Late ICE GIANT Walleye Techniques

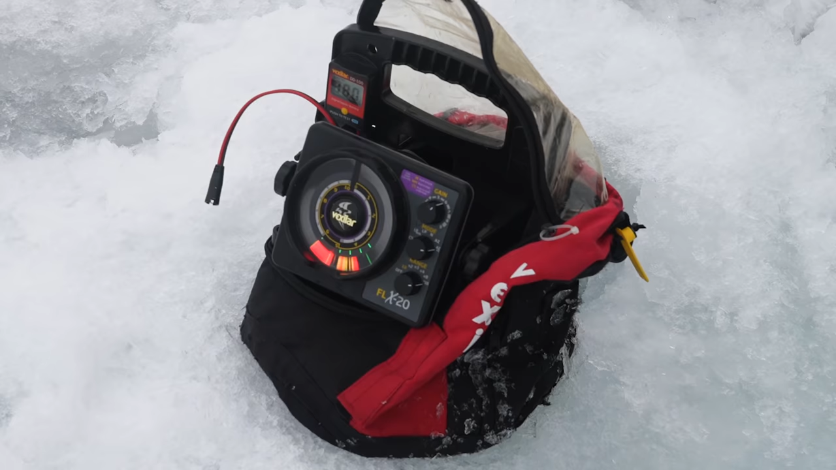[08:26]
Oh, here we go. Boy, he just came flying right in on that. You know, we've been moving around like crazy and drilling a lot of holes.